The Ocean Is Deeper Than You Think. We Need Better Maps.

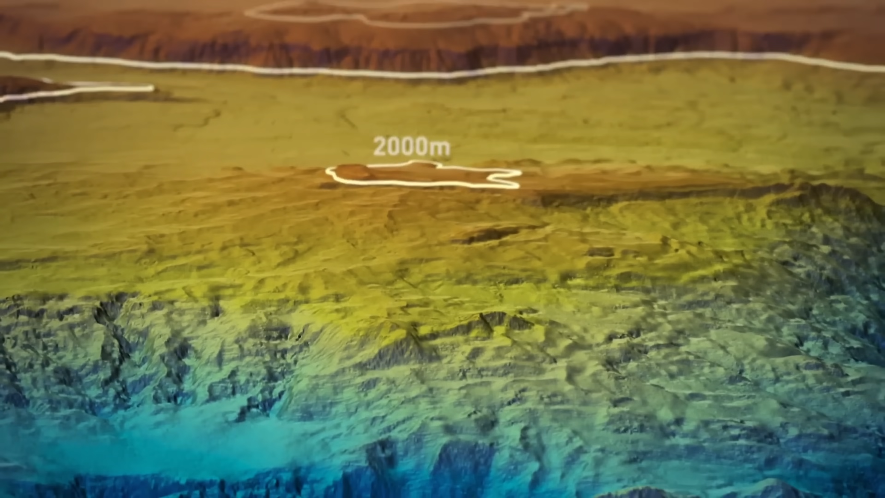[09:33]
deep ravines and crags and mountain peaks where you can easily hide a Boeing 777.